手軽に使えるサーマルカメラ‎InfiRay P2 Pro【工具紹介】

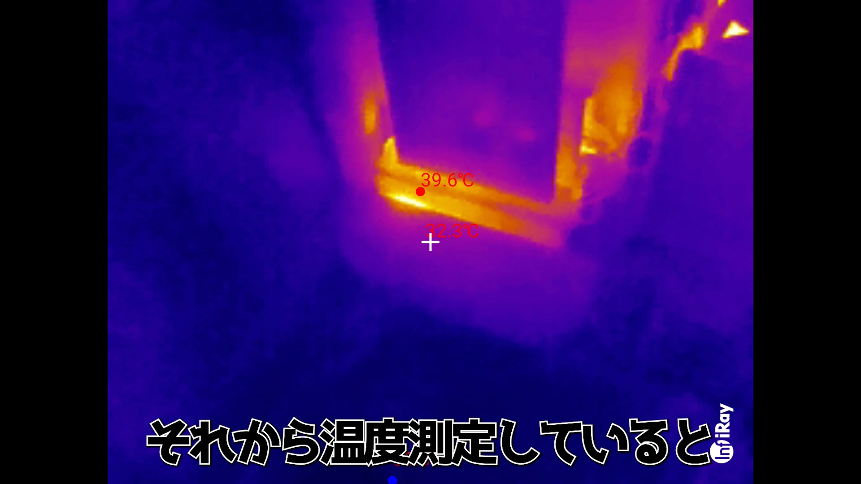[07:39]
それから、温度測定していると10秒に1度くらいプチ振りするような動きを見せます。
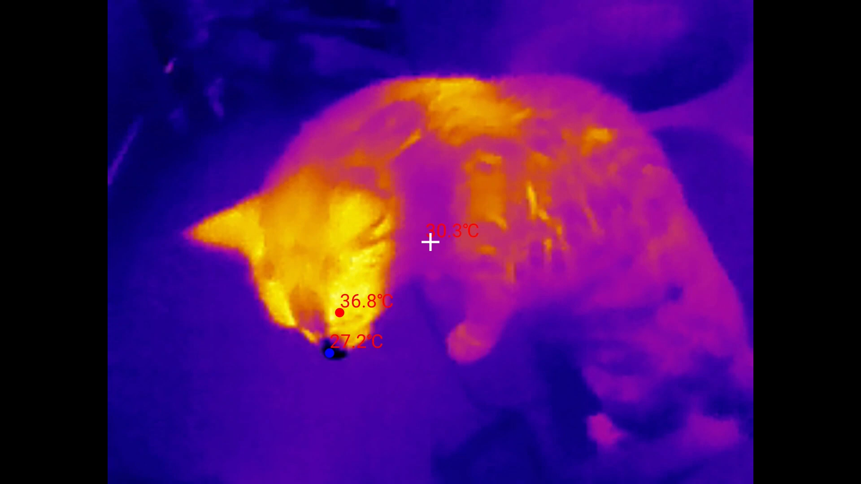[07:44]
On screen: max 36.8°C
1、2秒、画面の更新が止まりますのでストレスを感じたことがあります。
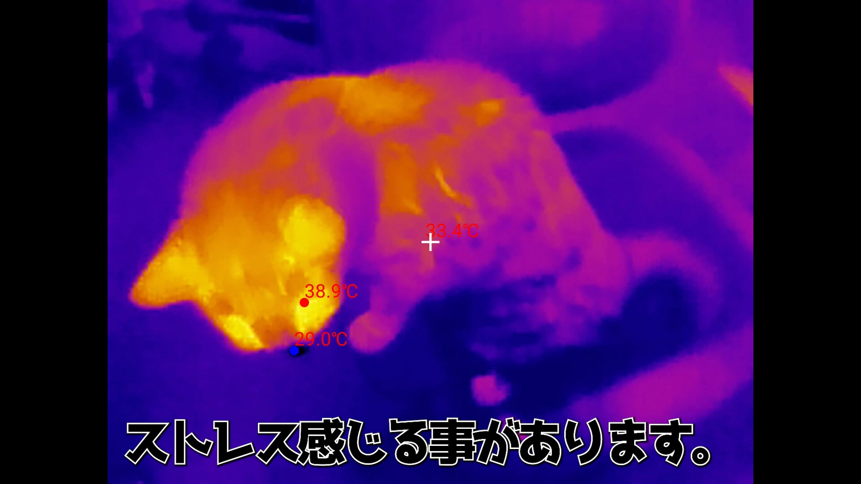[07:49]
ただ、これ、シャッター補正やリフレッシュと呼ばれる動作だそうで、画面を鮮明に保つために必要な動作とのこと。
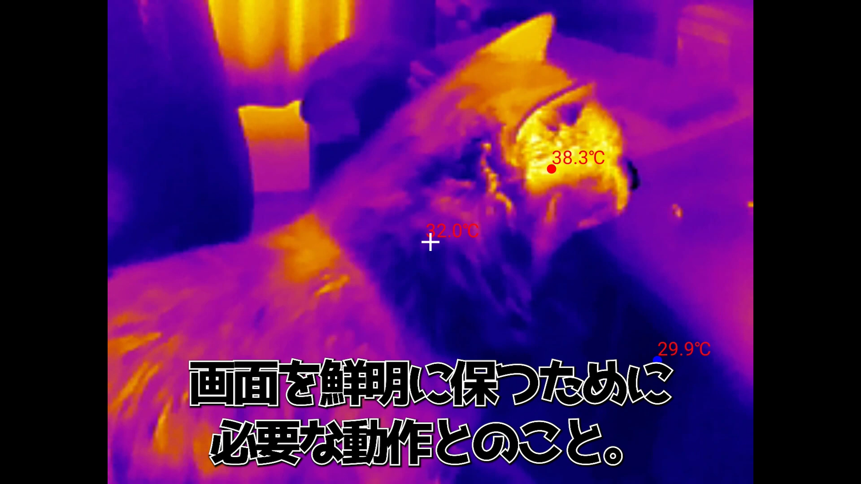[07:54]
これをやらないと画面がどんどんぼやけていってしまうみたいです。
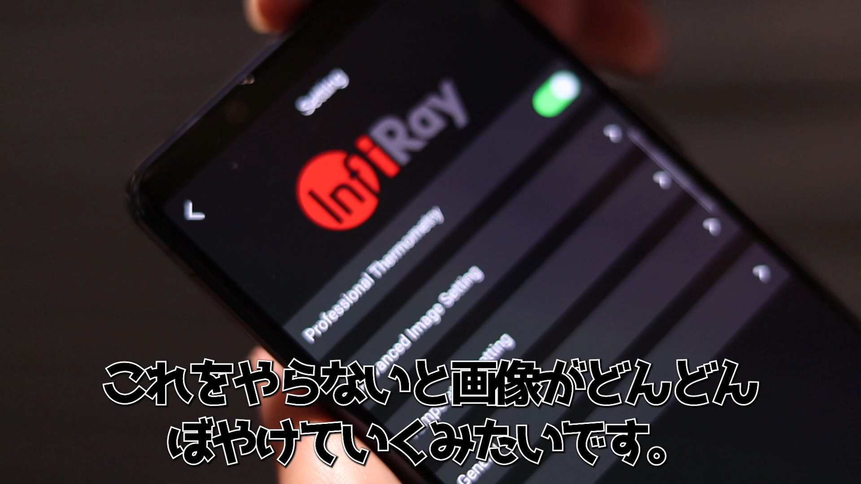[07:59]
ただ、このリフレッシュは手動で行うことも可能です。
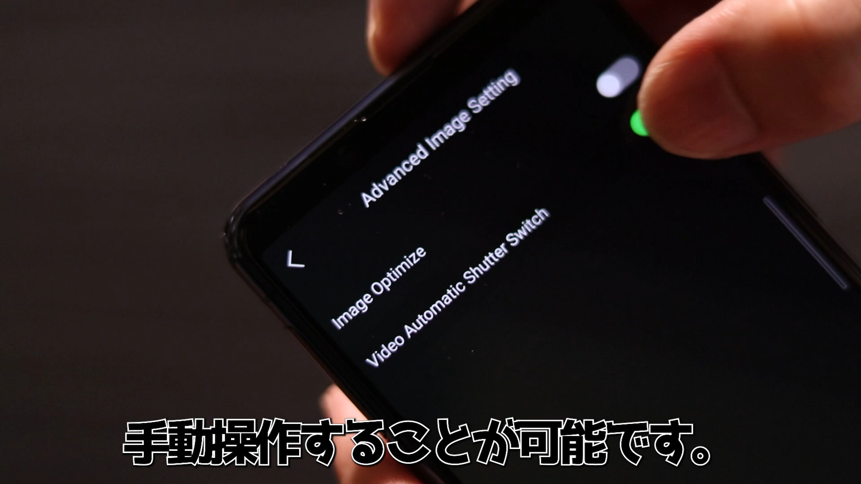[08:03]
設定でオフにして、右上のこのマークで手動リフレッシュをすることで、手間はかかりますがストレスなく鮮明な画像を保つことができます。
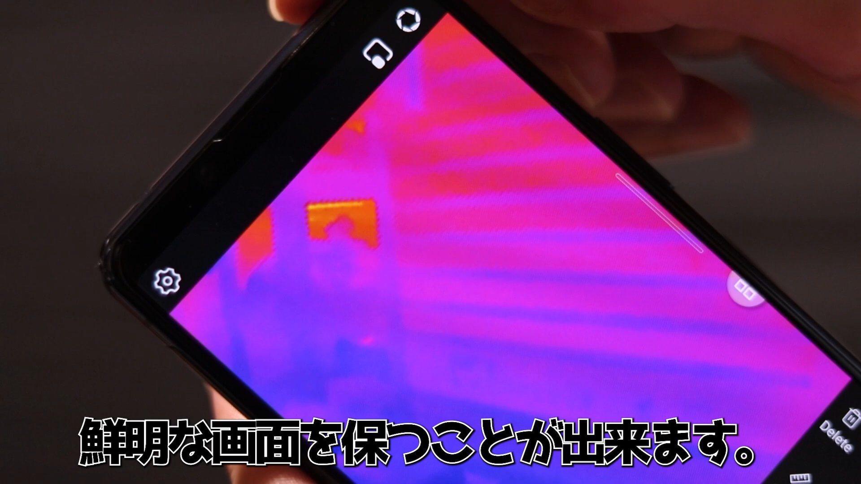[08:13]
動くものを追うときや、カメラをぐりぐり動かすときは、手動リフレッシュとした方が使い勝手は良さそうですね。
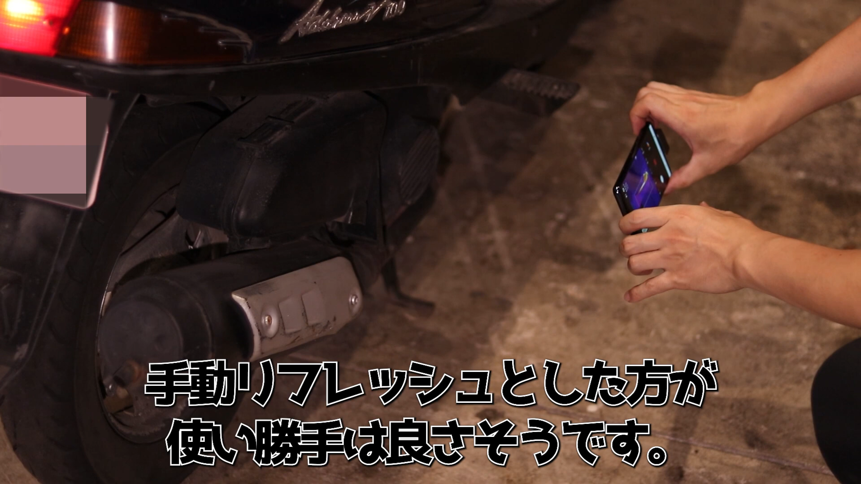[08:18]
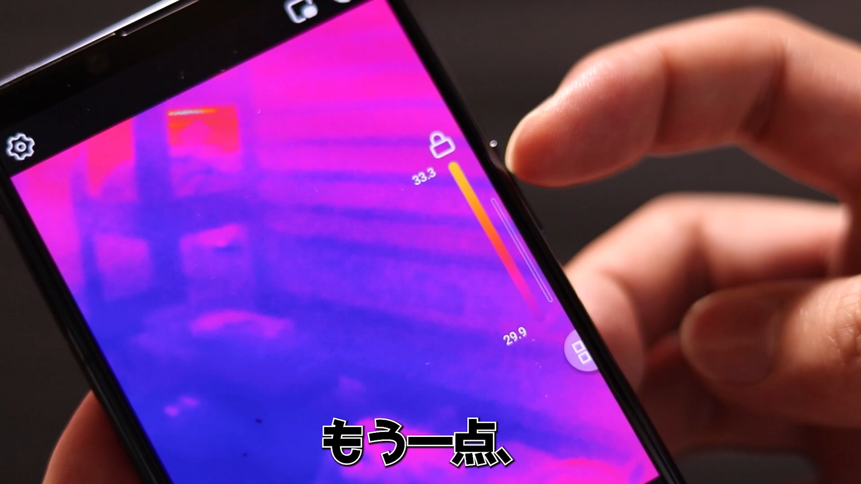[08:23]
もう一点、画面の温度に対する色を指定できないのが若干不便に感じています。
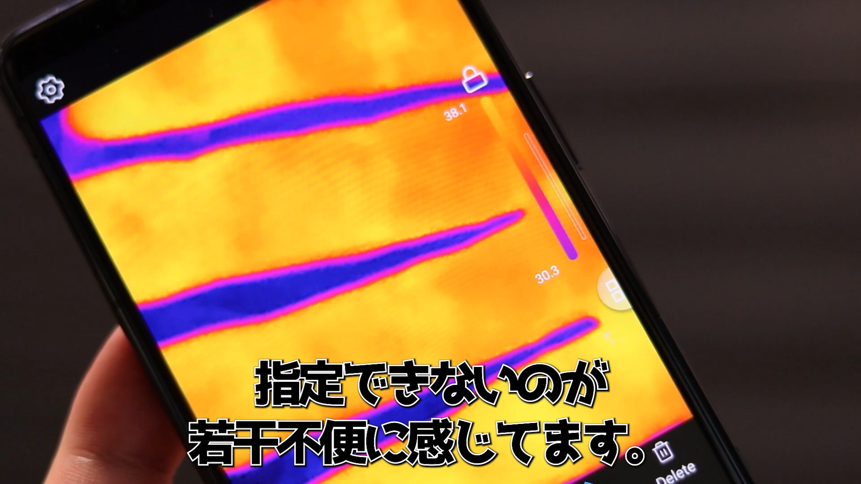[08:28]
現在映っている画面の中での高温部分と低温部分を元に色が決まってしまうので、
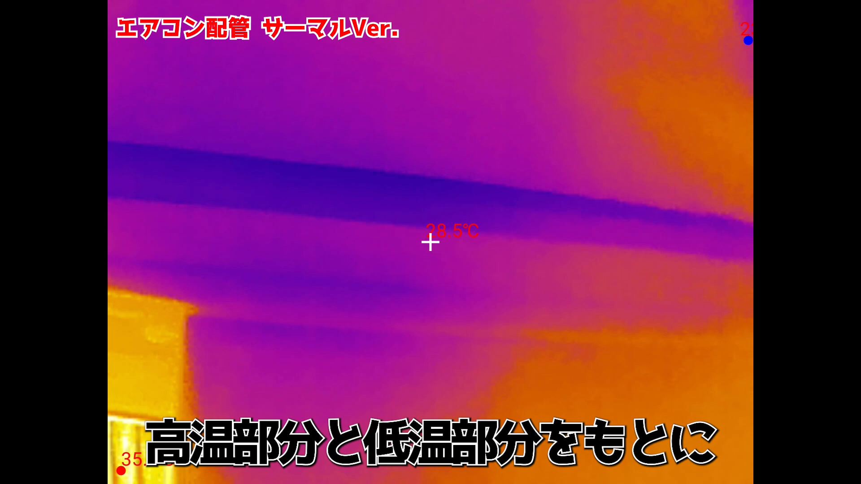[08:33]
例えば画面に突然高温のものが映り込むと、画面の風景がパッと変わってしまいます。
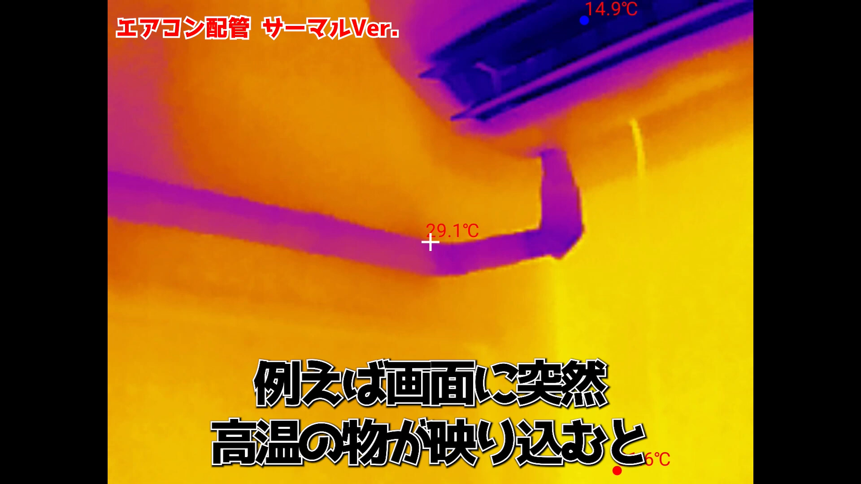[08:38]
On screen: spot 29.1°C
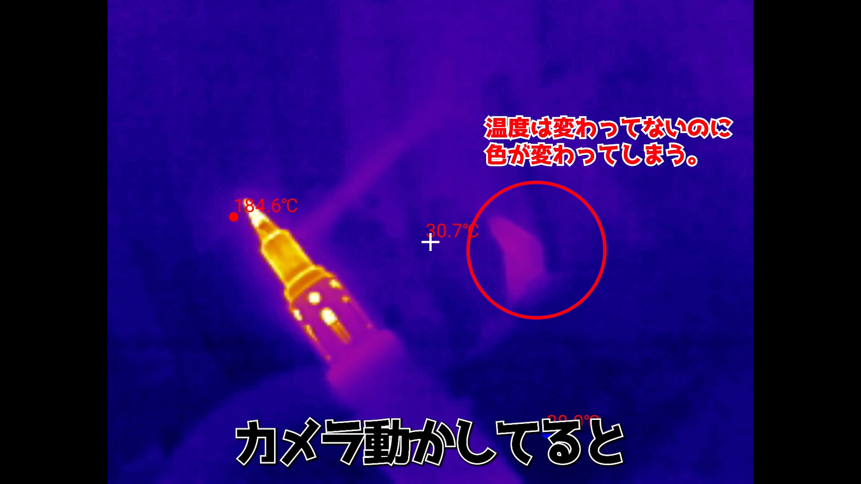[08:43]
On screen: spot 30.7°C
対象を追ったりで、カメラを動かしているときに、この動作がたまに不便に感じることがあるですね。